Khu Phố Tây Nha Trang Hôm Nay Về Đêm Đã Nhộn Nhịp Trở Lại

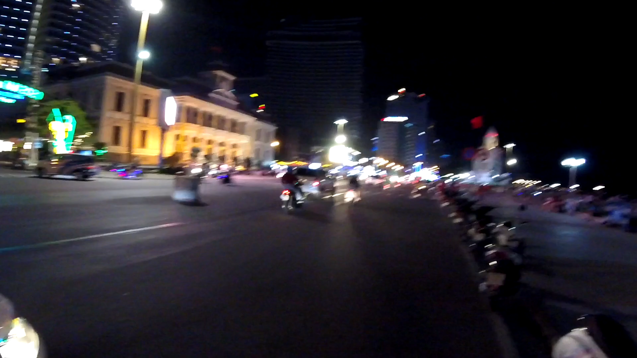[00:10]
Hôm nay Lai Chavo chia sẻ cho quý vị và các bạn cái cảnh buổi tối của thành phố Nha Trang nha quý vị. Đây là cái cảnh gần chỗ hội trường nha quý vị. Hội trường, quảng trường nè. Rất là đông đúc và nhộn nhịp quý vị. Đó. Thì thấy đông vui không?
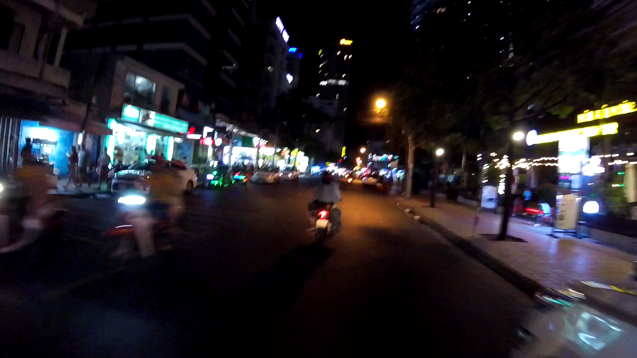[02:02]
Các vị thấy khách Nga dạo trên dọc vỉa hè trên đường Nguyễn Thị Minh Khai không? Đây Nguyễn Thị Minh Khai đấy các vị. Đó, khách du lịch nè.
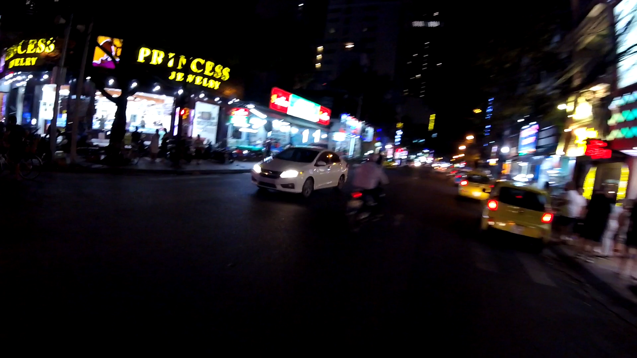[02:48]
bạn. Có quán hải sản biển mặn này cũng có khách Nga họ ăn này ha. Khách Nga họ đi dạo dọc vỉa hè nè. Nay đi dạo phố ban đêm có vẻ nhộn nhịp trở lại rồi, cảm giác vui vui hơn quý vị.
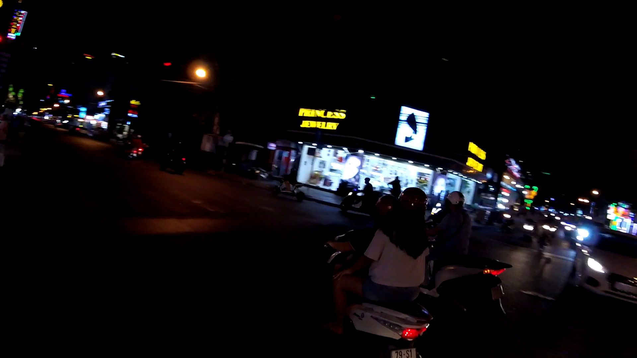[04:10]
Đây là đường Nguyễn Thiện Thuật phải vậy. Không khí về đêm cảm giác vui vui, rất là mát. Thời tiết Nha Trang nay là ban ngày là nắng, ban đêm là mát, có gió, rất là tuyệt vời.
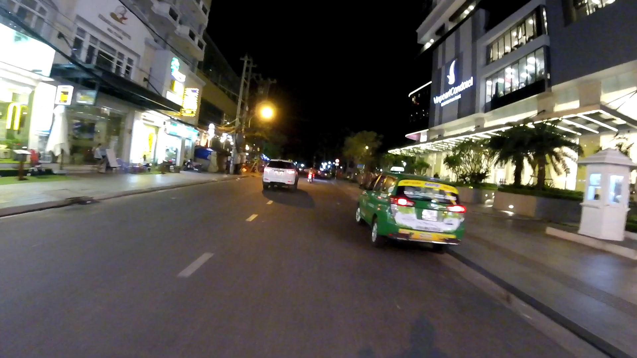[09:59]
Giờ mình dạo ra con đường Trần Phú nha các bạn.
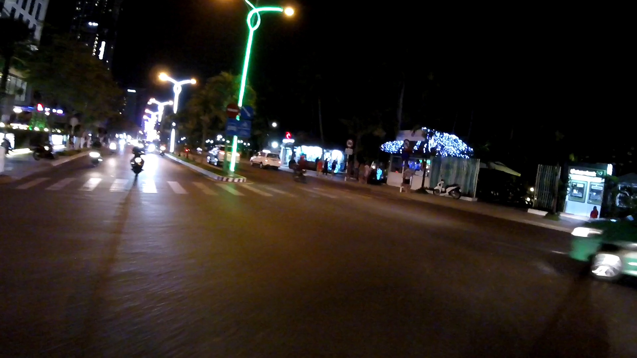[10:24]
Xe Linh Club này vậy. Buổi tối khách nghe là họ ngồi ngay chỗ Xe Linh Club hóng ra biển nhiều lắm.
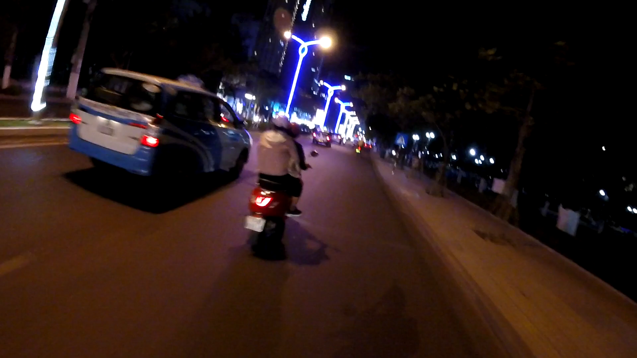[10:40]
Ngồi đó hóng gió biển, uống bia. Rồi ý tưởng luôn. Đó, về kêu xem bên phía bên kia đường nha.
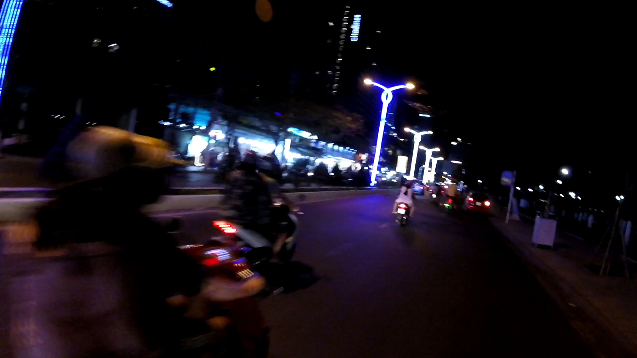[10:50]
Chưa được đường khách nghe đi rất đông. Đó, mấy quán hải sản cũng có khách ăn nhiều rồi. Nhập đây mấy quán hải sản nhiều. Khu phố Tây đã nhộn nhịp trở lại. Giờ ra biển cũng đông luôn rồi. Biển. Công viên là bờ biển rồi. Đây đường biệt thự nữa rồi. Đường biệt thự cách ngang đường Trần Phú rồi.
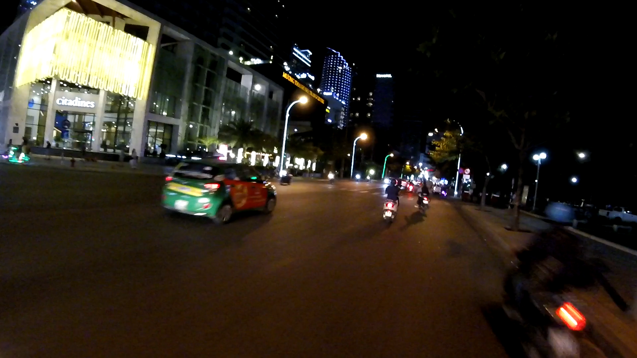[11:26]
Đây là Mường Thanh Center này. Đây khách sạn Mường Thanh Center này. Nay buổi tối đi dạo thành phố gió mát. Đông vui.